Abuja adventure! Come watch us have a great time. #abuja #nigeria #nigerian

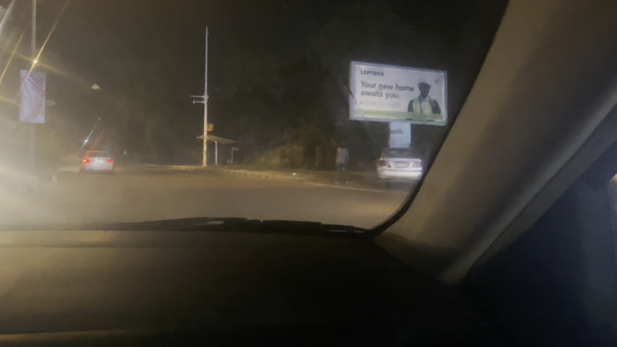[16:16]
Just entering, he's not looking, he's not, hey, good.
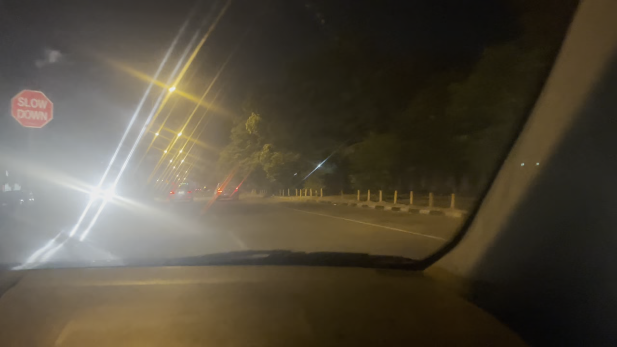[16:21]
Driving in the night is just, it's Abuja. In 300 meters, you will arrive at your destination. See how traffic works? Like, everybody just has to cooperate and move with sense. No traffic lights, nothing. But that's the fun of driving in Abuja.